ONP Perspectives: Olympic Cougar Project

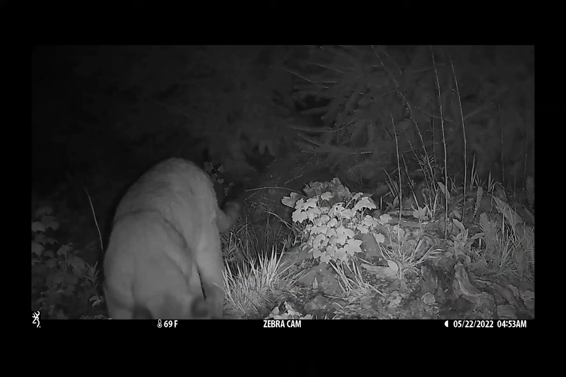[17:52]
Um, especially this one, no idea, just decided that maybe it was going to start playing with it. So this particular cougar is quite rambunctious. You will see this cat again later. Um, and this little one likes to play with our gear.
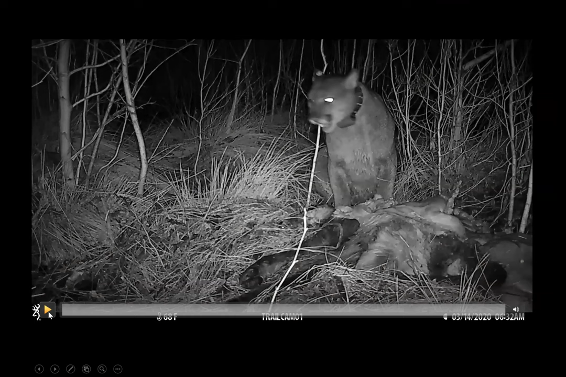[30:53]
And feeding, this happens to be a really exciting one for us because this is a cat we called Moses feeding an elk on the former mills reservoir in the area. So all of our work came together and we could see
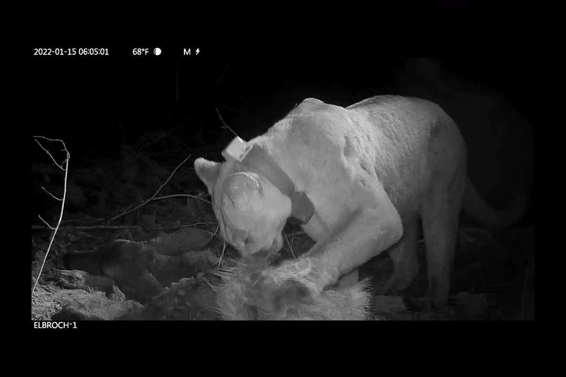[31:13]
a cougar using an area that had been inundated because of dams previously. So that's pretty exciting. We are also able to see their behavior at kills. You know, we often go in and see these big piles of fur. Uh, we know they don't like to eat it. So this is called cheering behavior. This cougar is pulling the fur off of this deer so that he can then continue to eat. And we get these amazing interactions.
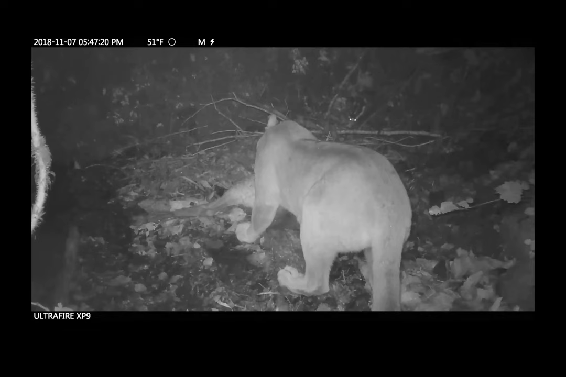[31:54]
And that is a spotted skunk. When cougars, or excuse me, when bobcats or coyotes come into cougar kills, often they will be killed. But skunks, cougars seem to have understood that they need to tolerate them
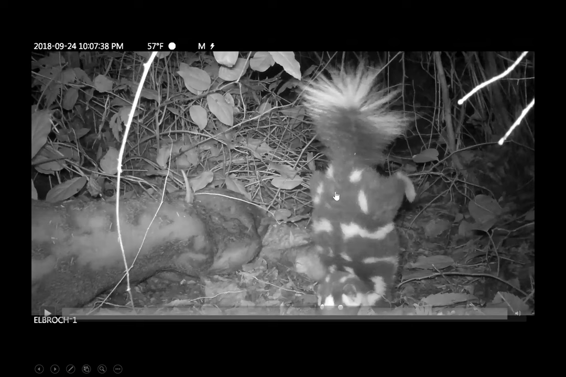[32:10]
because they do not want to see this free spraying behavior because they know it seems they know that that would really mess up their game. If they smell, smell like a skunk. They learn young. Here is a young cougar who is not really sure what to do about an intruder.
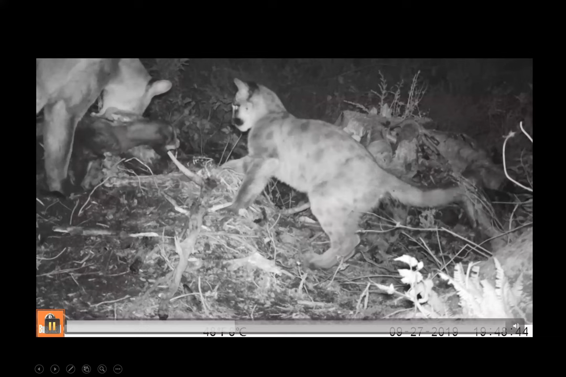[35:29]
Here's an instance of this little one trying to get in on this elk and trying to understand how it is that it can come in and join mom to eat.
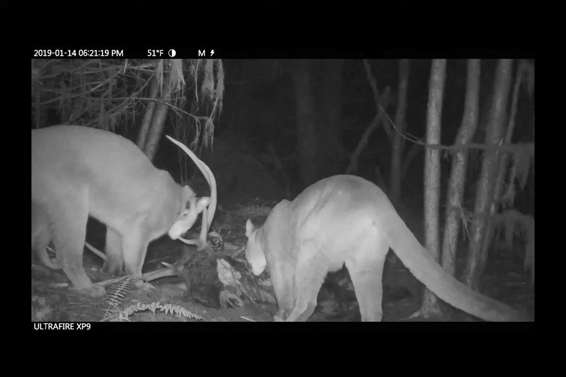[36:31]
They have an amazing way of communicating with one another. And here we have a mother looking and calling for her kittens at a kill. She's also investigating our camera.